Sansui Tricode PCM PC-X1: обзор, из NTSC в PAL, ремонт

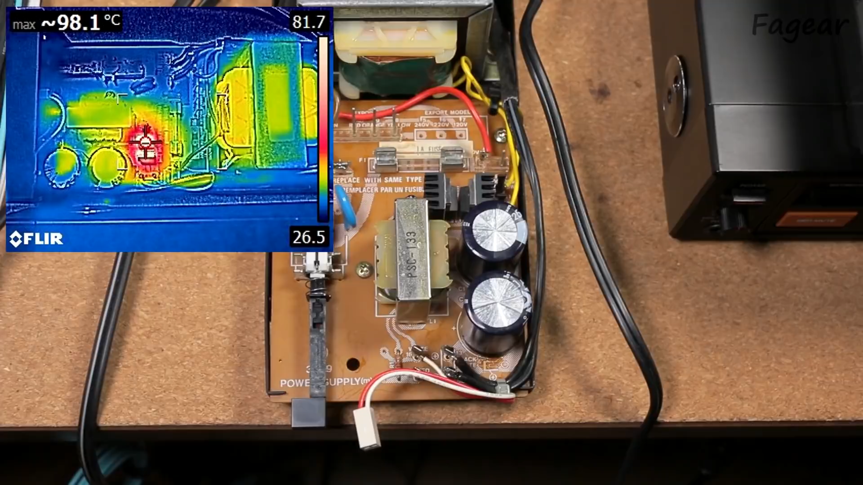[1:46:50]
On screen: max 98.1°C
И выяснилось, что вот эти две диодные сборочки, оказывается, разогреваются до 90 градусов. И это без корпуса, всего лишь через полчаса работы. Сансуй, японцы, почему за вами все приходится доделывать?
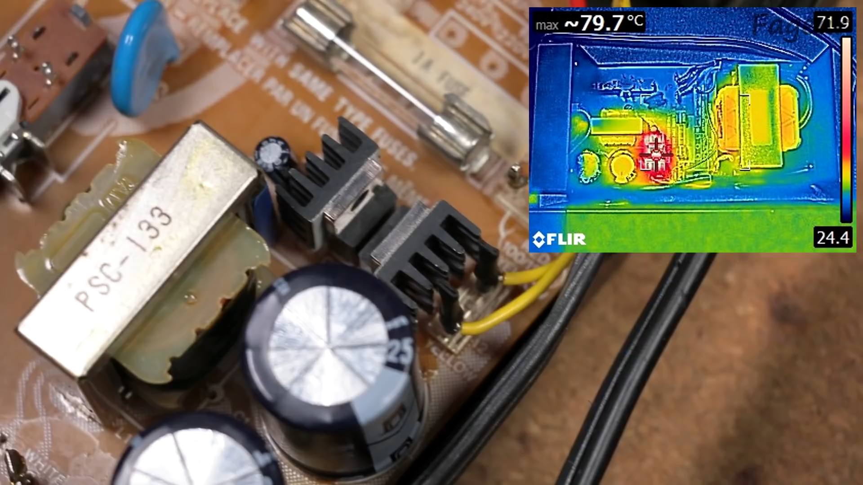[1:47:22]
если деталька загнется и ляжет на оголенные провода вторички от трансформатора.
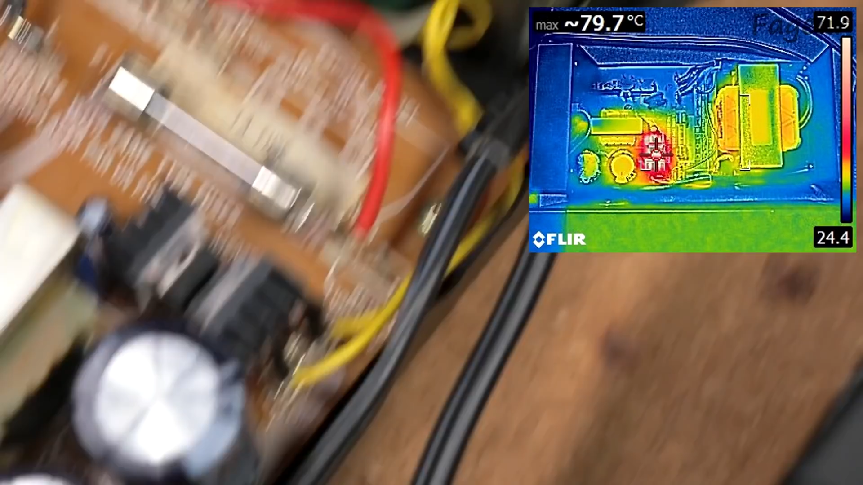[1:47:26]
On screen: max 79.7°C
И здесь изоленточкой там он синенькой подмотал, чтобы если вдруг на него коротнет, чтобы тоже ничего не закоротило.
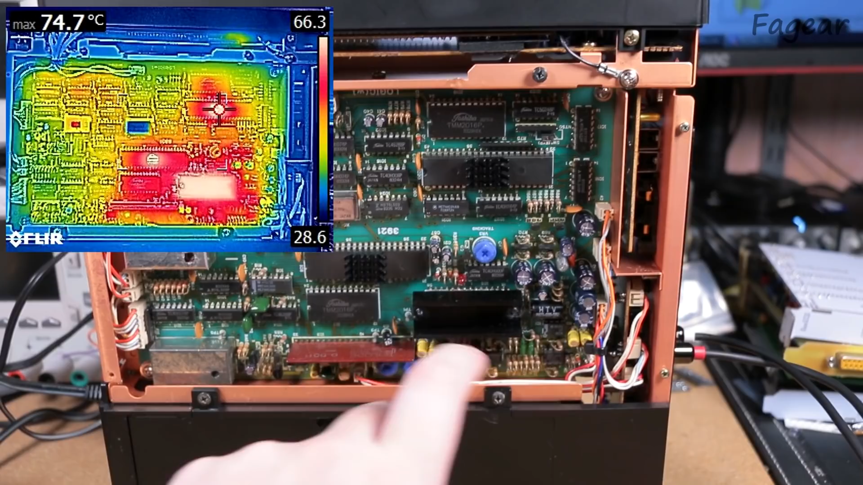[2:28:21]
On screen: max 74.7°C
И когда работает воспроизведение или у нас копирование происходит, у нас работает и процессор воспроизведения, и он греется тоже типа 65-70. Это даже больше, чем вот этот чип с радиатором.
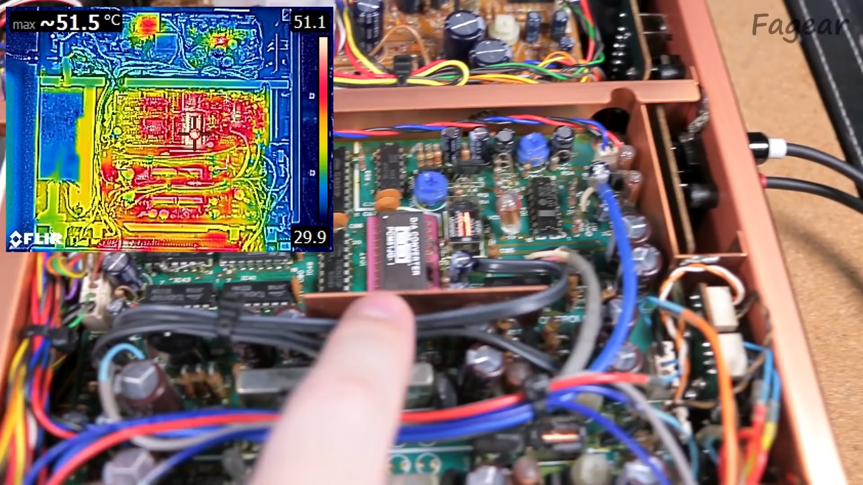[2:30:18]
On screen: max 51.5°C
вот этот sample and hold микросхемка, горячая вполне себе, тоже где-то до 50. И вот два преобразователя из последовательной шины в параллельную, раз и два, соответственно, по 8 бит для 16-битного ЦАПа. Они тоже где-то до 50 градусов, это нормально.
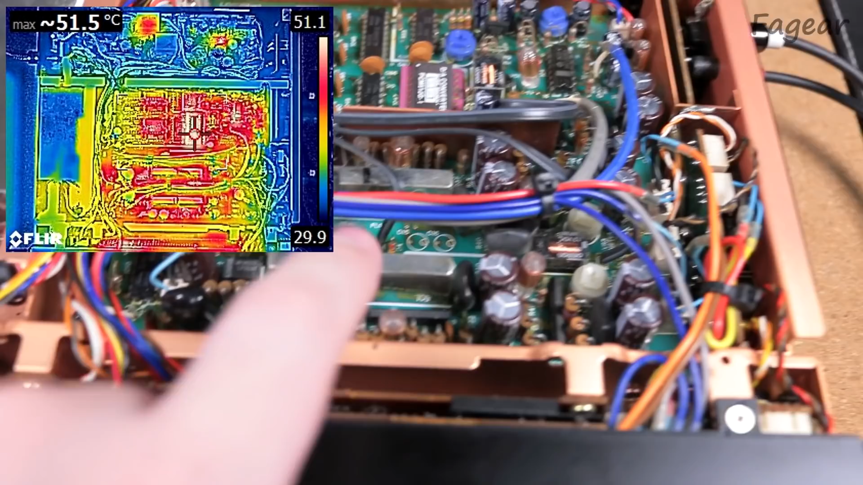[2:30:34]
On screen: max 51.5°C
Вот эти фильтры в жестяных коробочках горяченькие, тоже где-то до 60 градусов прогреваются. Релюшки, когда включены, естественно, у них катушки разогреваются типа до 40-50. Это все в пределах нормы. Вот эта коробочка, вот этого импульсного преобразователя, вернее,
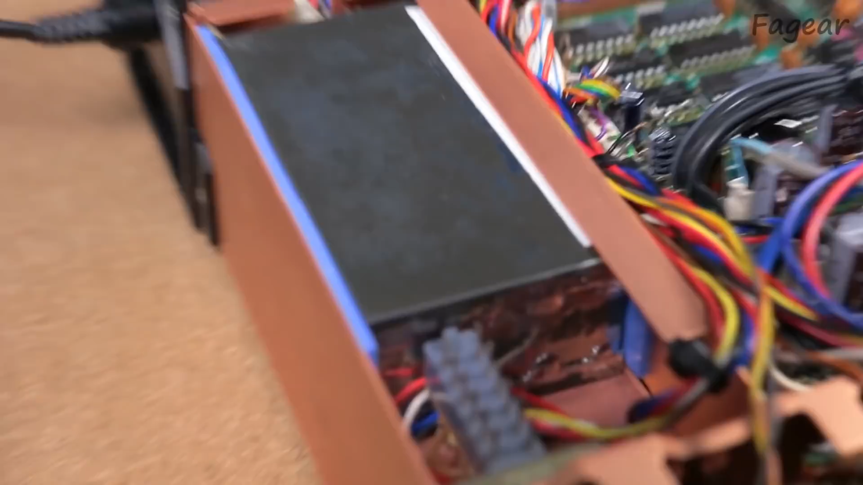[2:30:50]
DTDC-преобразователя, она тоже, как оказалось, очень так некисло греется, внутри аж до 70-80 градусов.
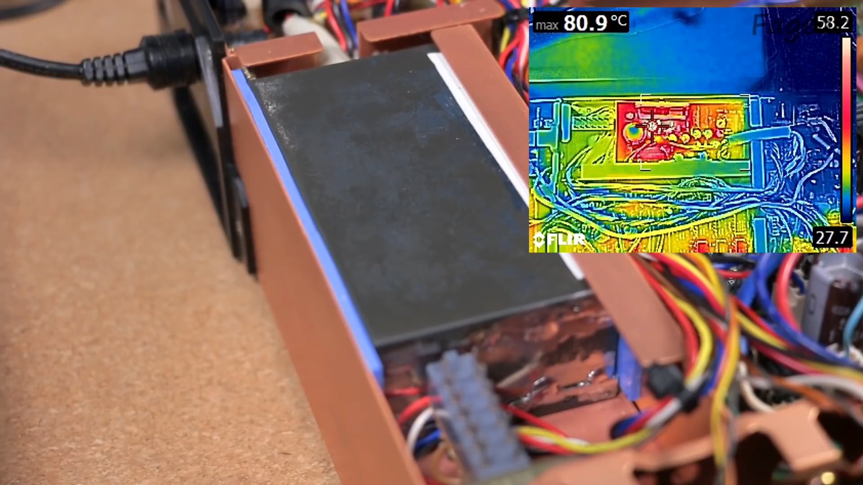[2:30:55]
On screen: max 80.9°C
И оно все внутри закрыто в этой жестяной коробочке. И эта жестяная коробочка с завода здесь была на, по сути, двухстороннюю пленочку здесь сбоку приклеена, и все.